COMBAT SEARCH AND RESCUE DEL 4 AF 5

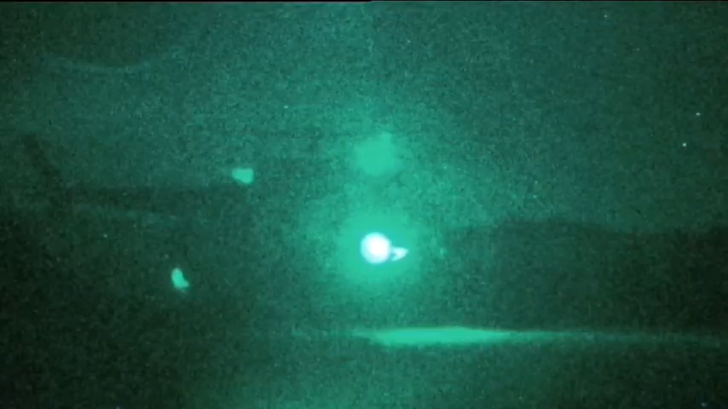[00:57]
Senere bliver de smidt af på en pløjemark.
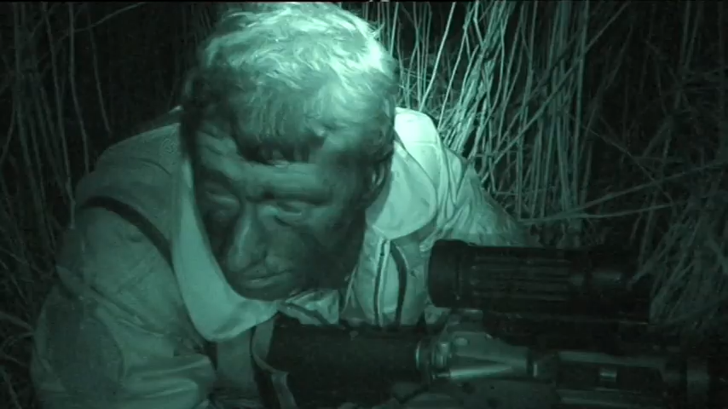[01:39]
Imens holder Thomas øje med, om der er fjender i området.
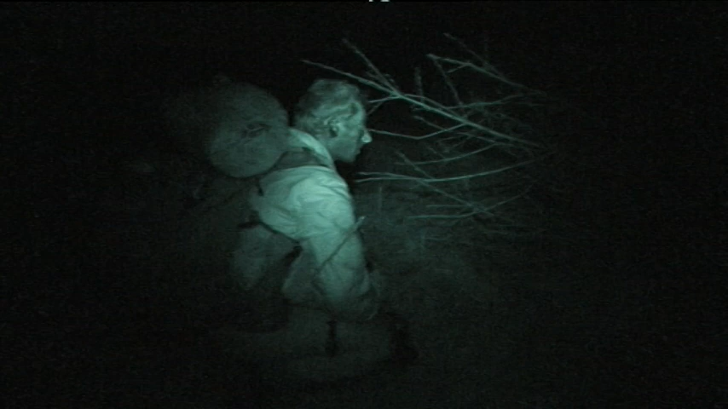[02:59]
Fjender, som kan se alt, hvad Thomas og Tobias laver.
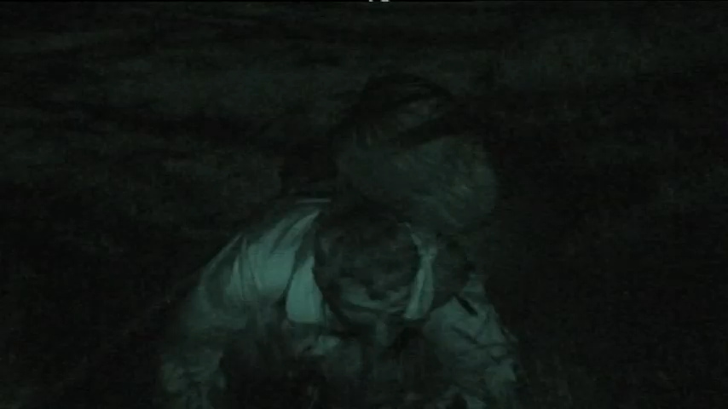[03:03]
Fjender, hvor er det vrimler med fjender.
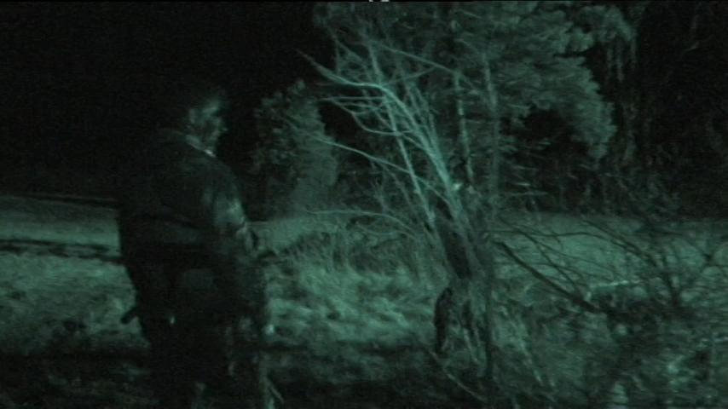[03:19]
hvor er det vrimler med fjender.